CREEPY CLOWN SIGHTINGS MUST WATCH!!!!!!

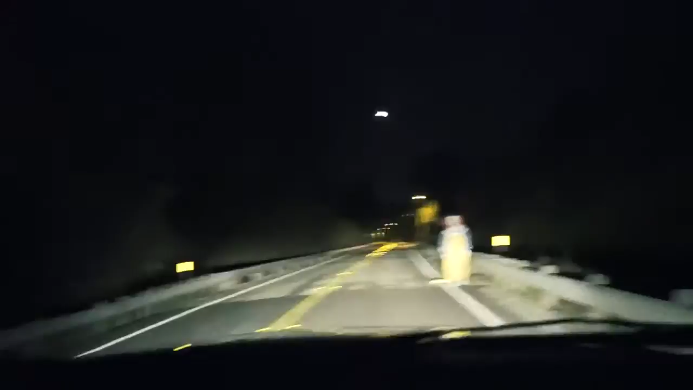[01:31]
Stop! What are you doing? Go the other way! What are you doing? Stop!
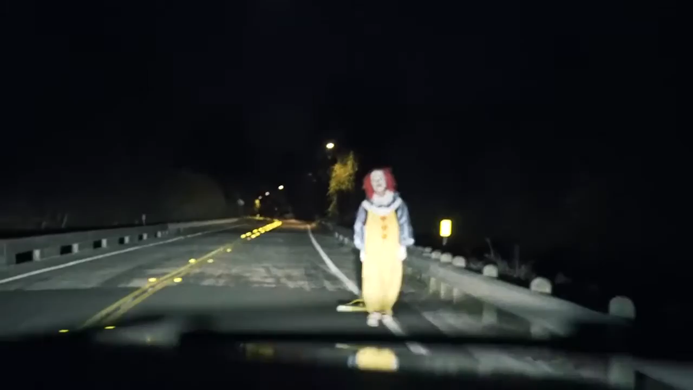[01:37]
Stop! Oh my God! Stop! Fucking drive! No!
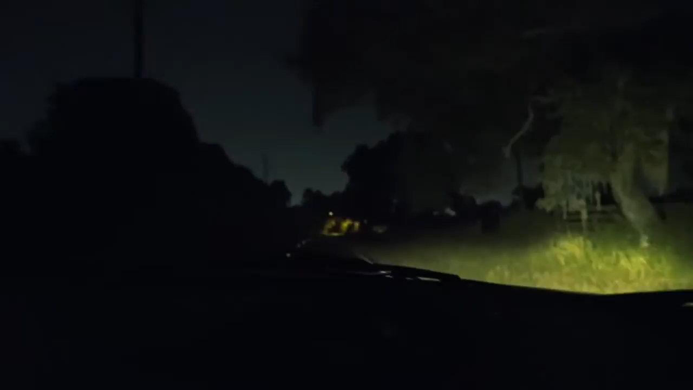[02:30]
So we kind of came looking and we weren't gonna tell you. No, Blake is a fucking savage though. Oh, no, no! I was so scared when you got out of the car. No, oh my God! That right there. Oh, shit! He's running after us! Hit it! Hit that bitch!